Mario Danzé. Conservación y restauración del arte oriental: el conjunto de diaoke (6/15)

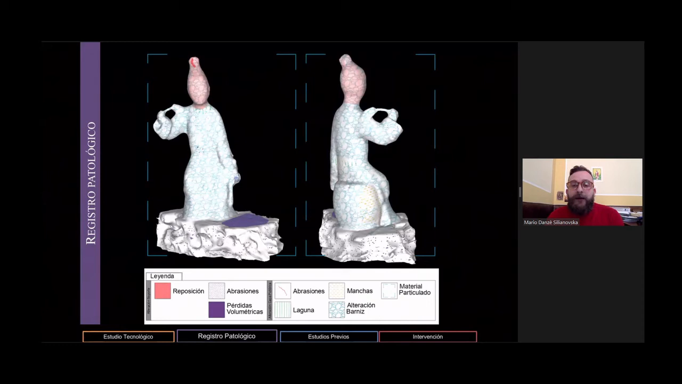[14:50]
ha sido bastante complejo poder establecer su estado de conservación. Aquí os presento un ejemplo de una reproducción 3D de una de ellas en la cual hemos marcado las alteraciones más representativas. Pasamos ahora en detalle a analizar su estudio etiológico.